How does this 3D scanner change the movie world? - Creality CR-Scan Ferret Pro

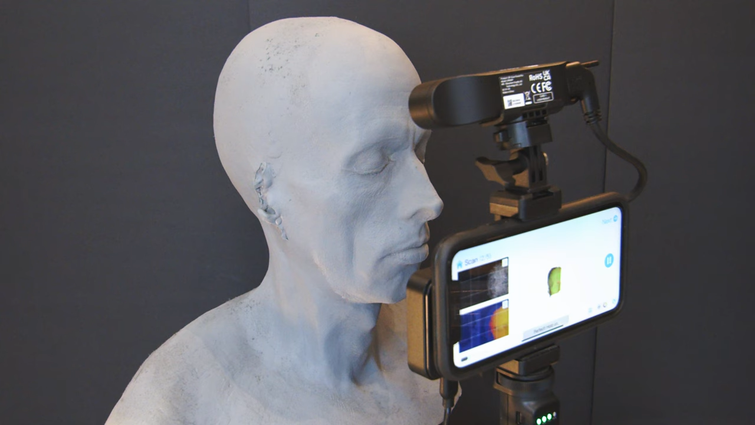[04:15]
Over the years it had its ears damaged, so a scan using a turntable enabled a very fast and accurate method
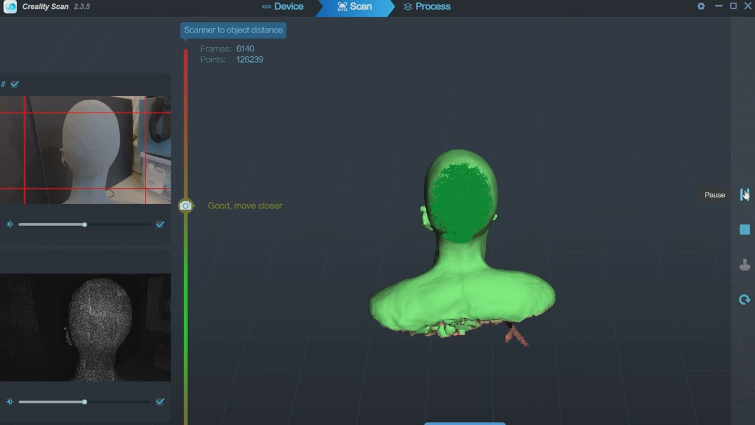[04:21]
of creating a digital scan file that could then be easily
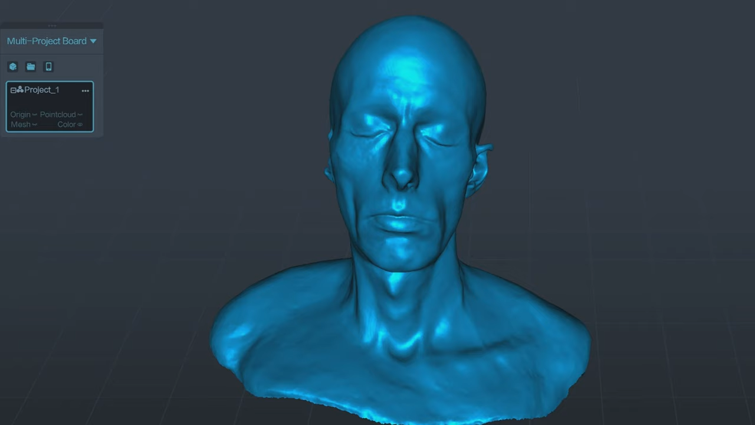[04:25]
edited in 3D to replace the missing ears,
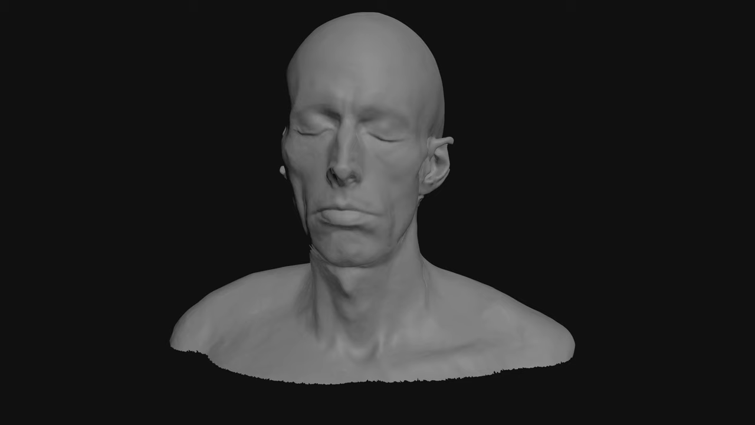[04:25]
then 3D printed in whatever scale you want.